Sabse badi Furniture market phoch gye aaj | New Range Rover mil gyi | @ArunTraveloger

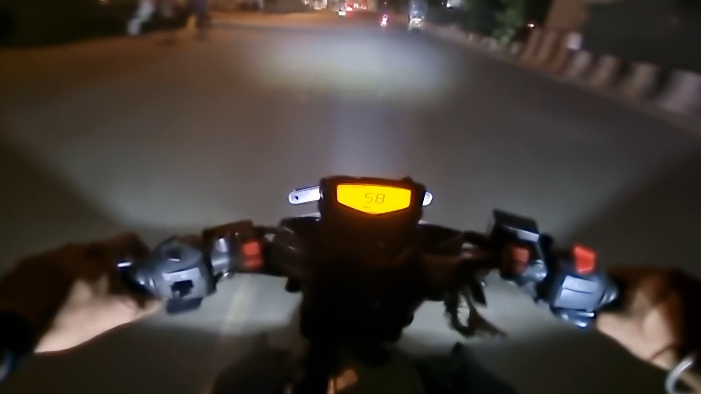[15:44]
21,648, 21,648, अभी हो जाएगी 50 तो अभी कंप्लीट हो ही जाएंगे इसके, 2 किलोमीटर तो है ही, 1 किलोमीटर तो हो ही गया,